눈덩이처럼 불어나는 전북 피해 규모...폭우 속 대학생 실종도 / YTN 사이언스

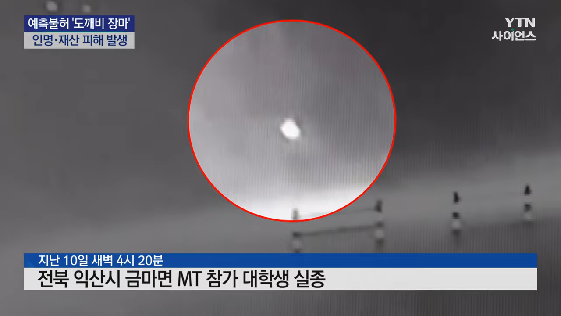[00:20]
포구 속에 실종된 대학생이 휴대전화를 들고 돌아다니는 거로 추정되는 모습입니다.